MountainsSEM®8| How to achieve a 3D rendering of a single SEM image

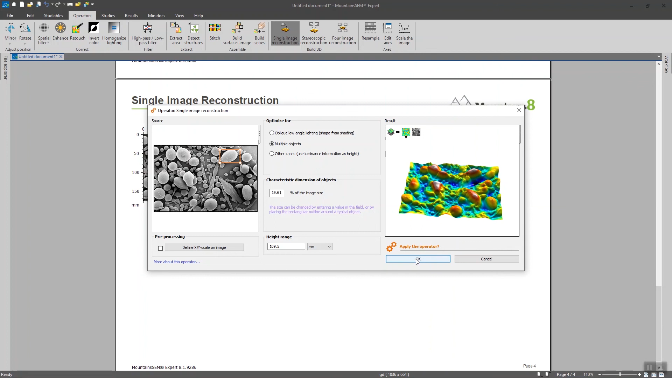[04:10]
Here we can see that the result is also pretty nice considering the fact that we have a lot of elements on this single image. So again I'm going to click on OK and to check out the results.